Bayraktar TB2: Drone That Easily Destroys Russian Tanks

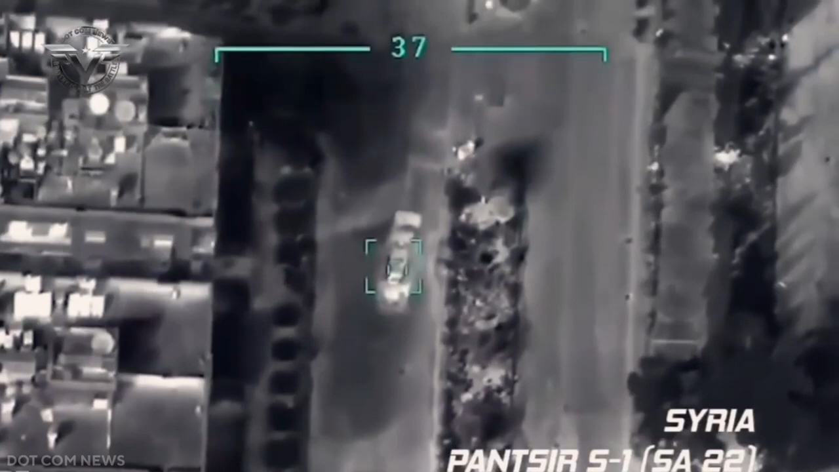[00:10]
Overnight, Bayraktar drones destroyed one tank and two surface-to-air missile systems.
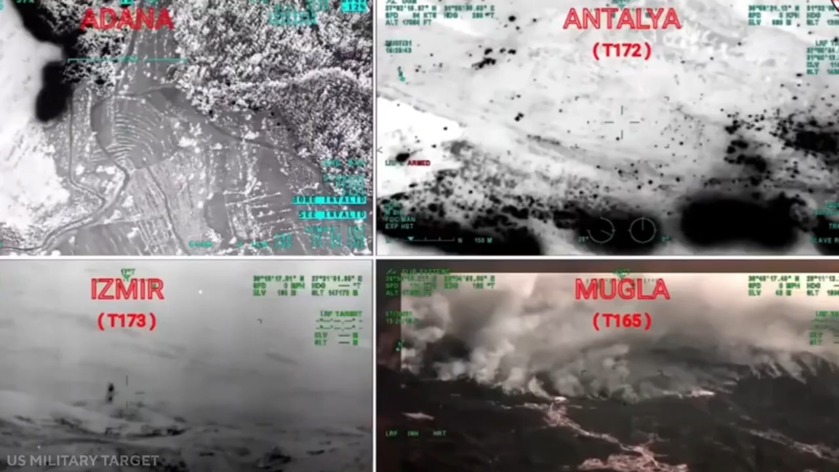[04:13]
which runs sensor fusion algorithms with real-time sensor data.